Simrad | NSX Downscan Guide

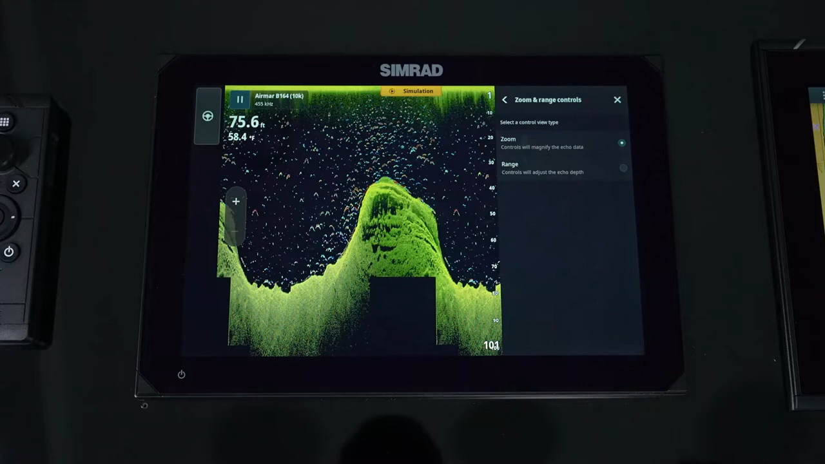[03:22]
On screen: depth 75.6 ft, water 58.4°F
to zoom in and out or do we want it to be a range setting ranging the depth up and down so again customizable to how you're going to use the machine range lines if you want to see what the depths are with some simple easy
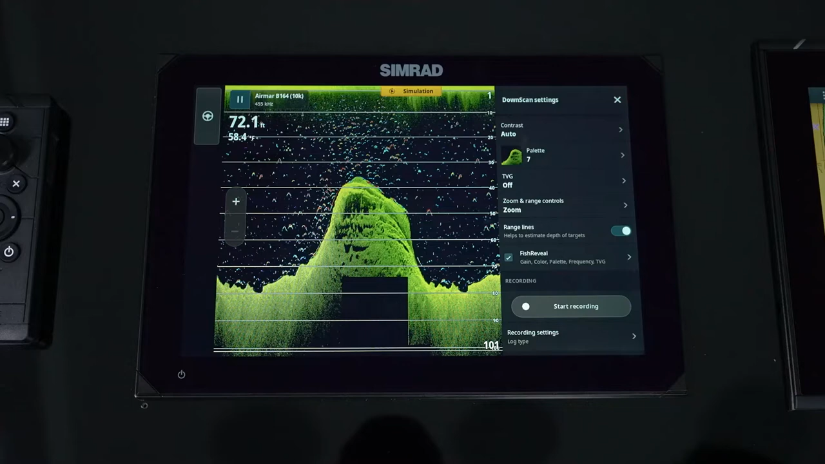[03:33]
On screen: depth 72.1 ft
range lines and remember we talked about fish reveal so when i go and turn fish reveal off you'll notice that all those targets are gone because those are being pulled from
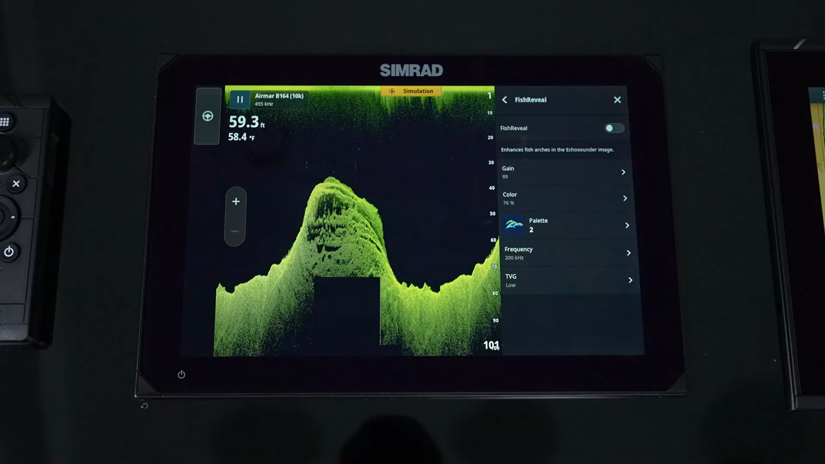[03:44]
On screen: depth 59.3 ft, water 58.4°F
the sounder so our sounder is bringing in all those targets and again
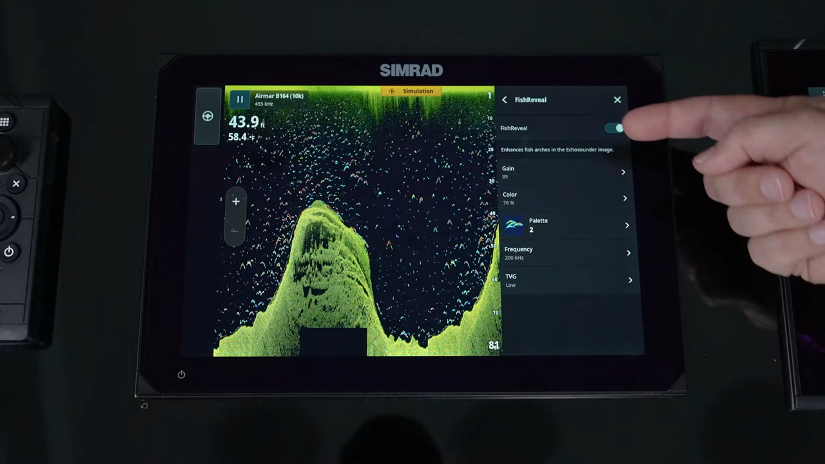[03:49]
On screen: water 58.4°F
in fish reveal we have the ability to adjust our sounder settings so we don't have to jump out of this page
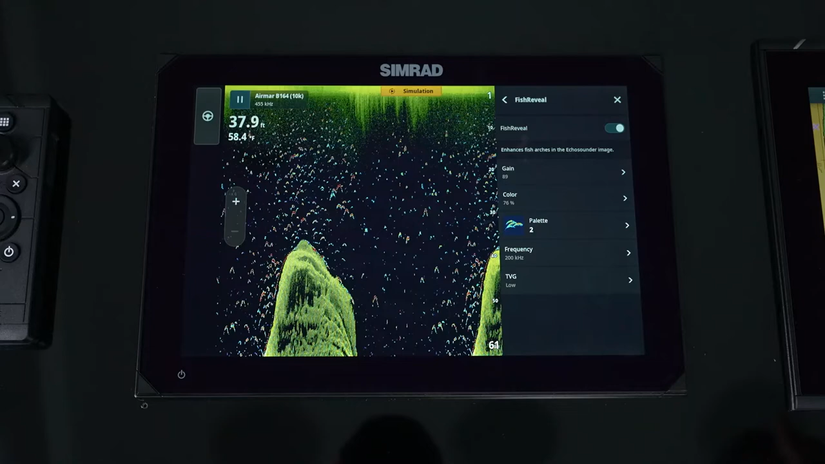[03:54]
On screen: depth 37.9 ft, water 58.4°F
to adjust the sounder settings and then start recording which allows us to go and record a file for the day we can record it to the internal memory or to an sd or usb stick and then when
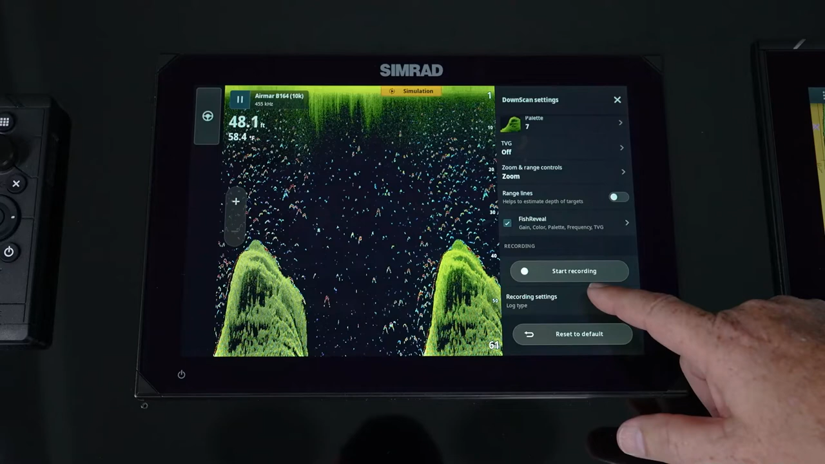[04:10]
On screen: depth 48.1 ft, water 58.4°F
we do that what type of support so sl3 gives us everything nine out of ten times you're going to stay in sl3 because that's going to give you side down and your traditional echo sounder
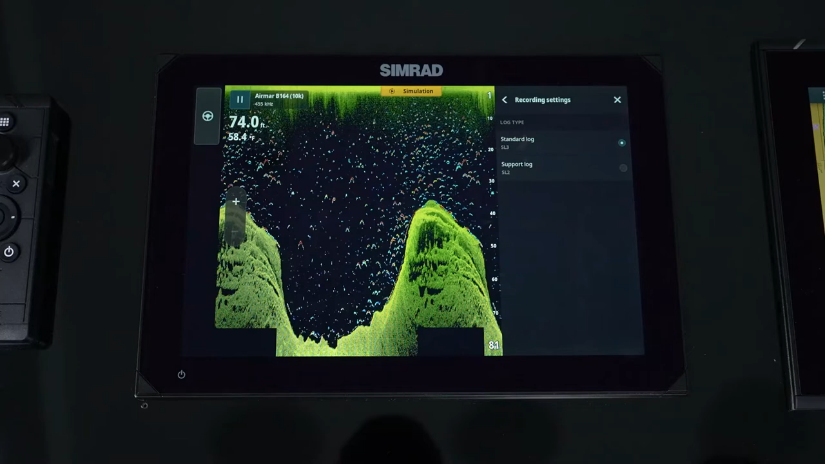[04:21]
all that information is going to be recorded to that file so you can replay it when you replay
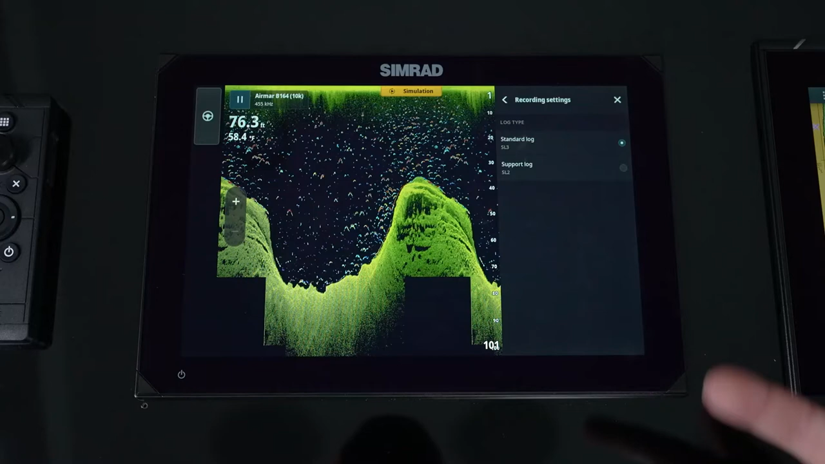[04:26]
On screen: depth 76.3 ft
this it allows you to do some different things because that's what we're running here so we have the ability to actually
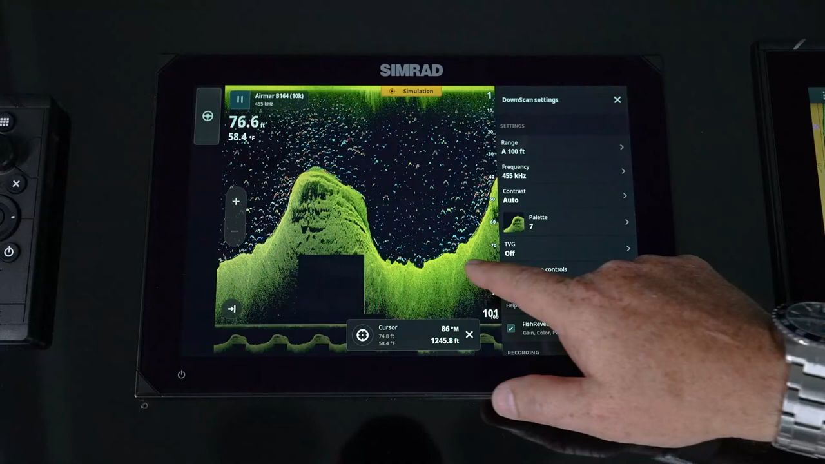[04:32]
On screen: depth 76.6 ft, water 58.4°F
scroll back in time so i can go here
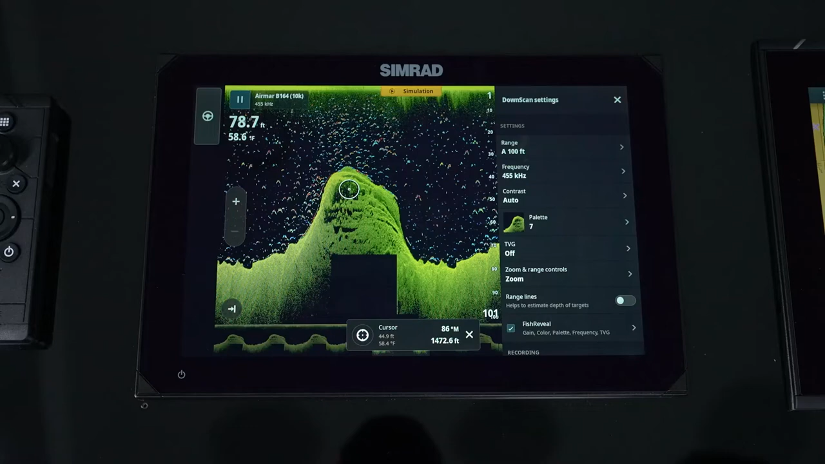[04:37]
On screen: depth 78.7 ft, water 58.6°F
and then i have the ability now to go in and make a waypoint or use my autopilot and get back to that point so being
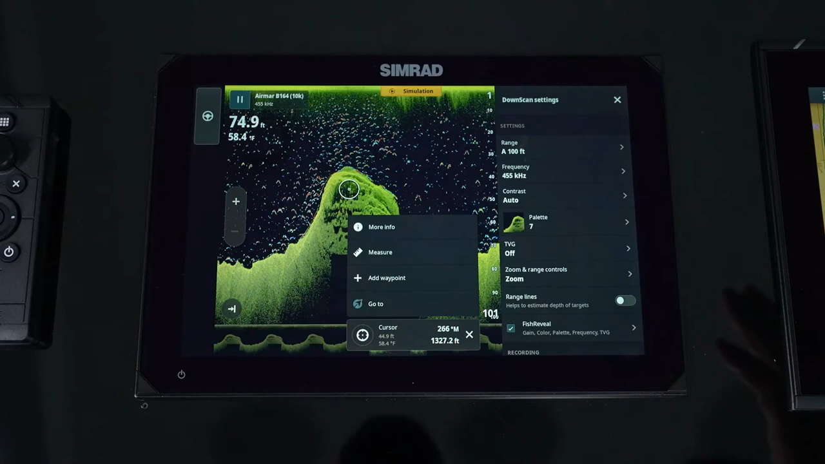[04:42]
On screen: depth 74.9 ft, water 58.4°F
able to scroll back in time and just add a waypoint right from there makes it real quick and easy
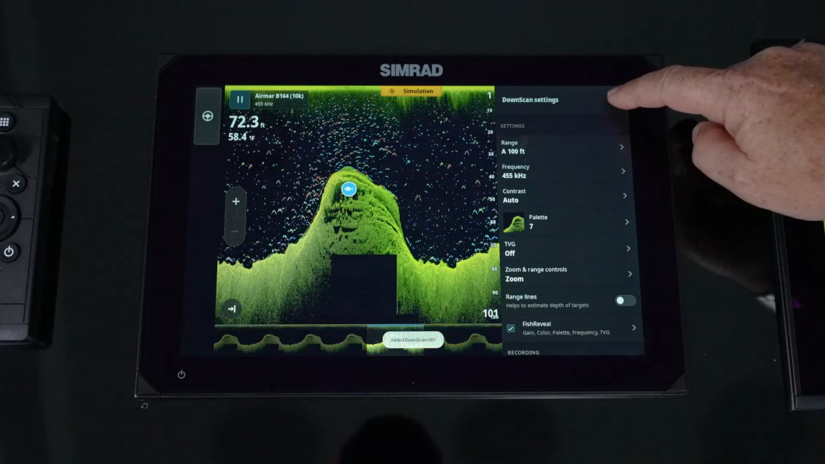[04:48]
On screen: depth 72.3 ft, water 58.4°F
so that's something we can do and as we see you see here's our data behind us allows
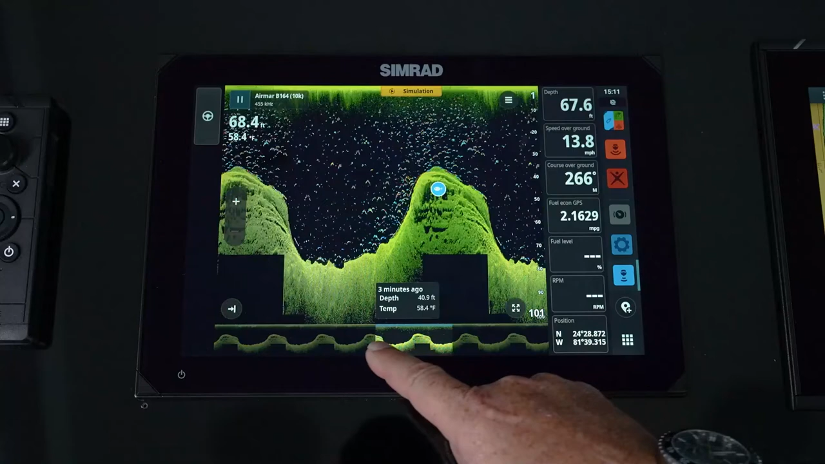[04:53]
On screen: water 58.4°F, speed 13.8 mph
us to scroll back and see what's happening and at any point that little icon there jumps you back to the forefront on all panels you'll see that expand view so
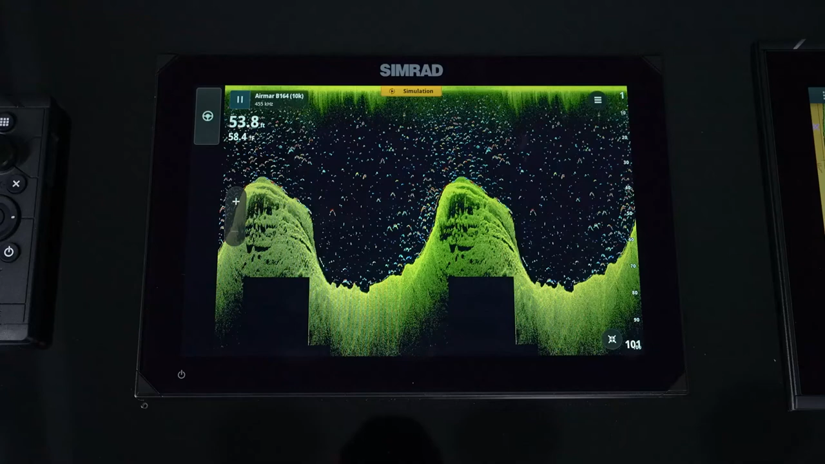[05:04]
we get full page so at any given time you can go to full page and then drop back down and at
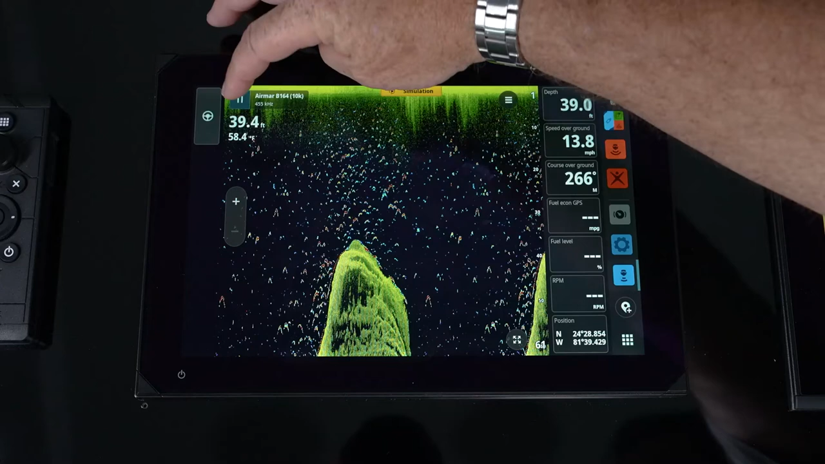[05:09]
On screen: water 58.4°F, speed 13.8 mph
the top we have the ability to pause which is a great feature you're taking this thing putting it up on a lift or taking it out on the trailer you can turn that transmitter off and then you have your plus and minus
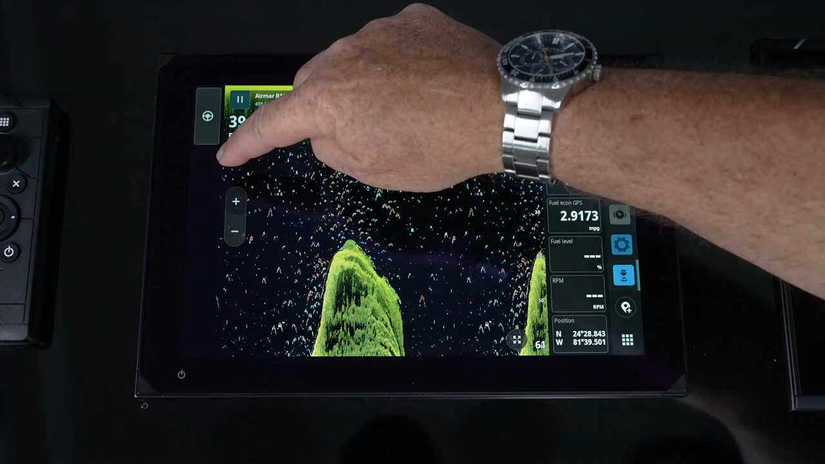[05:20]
ranges where you can either zoom or range depending on what you set it up in the menu as